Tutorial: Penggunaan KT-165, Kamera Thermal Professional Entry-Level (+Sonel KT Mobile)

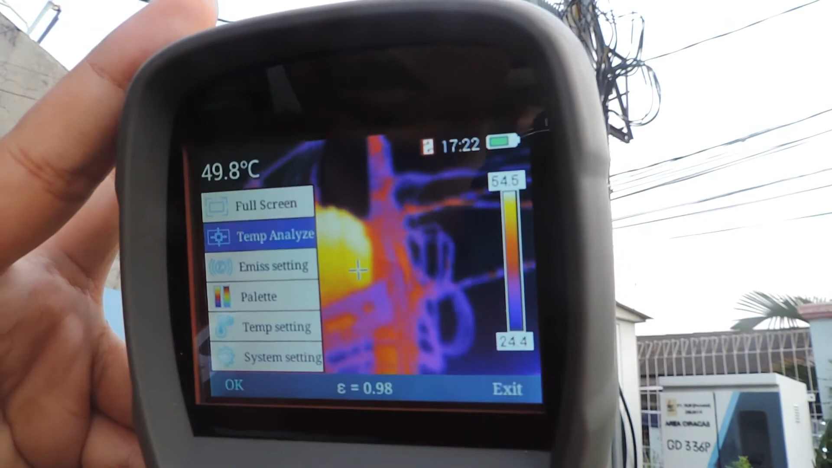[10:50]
On screen: spot 49.8°C
kalau mau ubah emisivitnya disini ada ya berarti ini bahannya